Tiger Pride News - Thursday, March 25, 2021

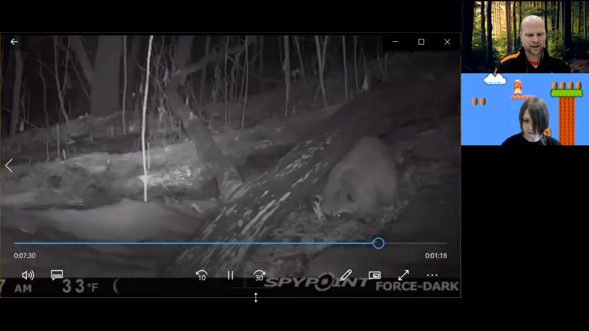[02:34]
There we go. And then just, again, just some of the nighttime captures kind of forging around there and digging through.